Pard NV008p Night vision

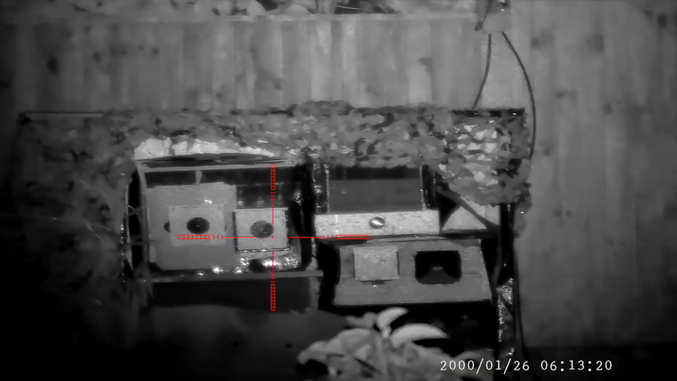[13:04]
don't forget there are different intensity settings to get the brightness you want. Now it is completely black outside and I can still quite clearly see the
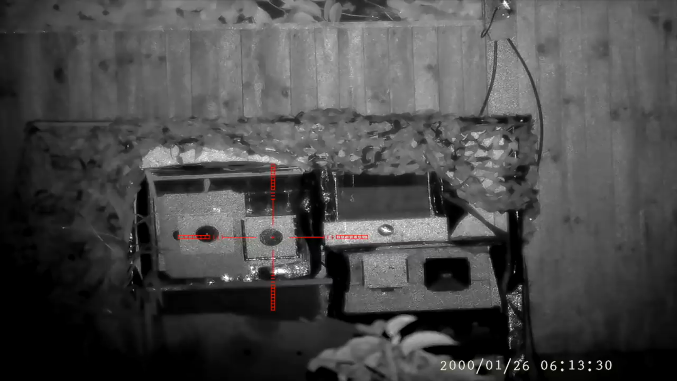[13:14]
target and getting that nice shot at even 40 metres is a pretty simple task. It really is a nice piece of kit this.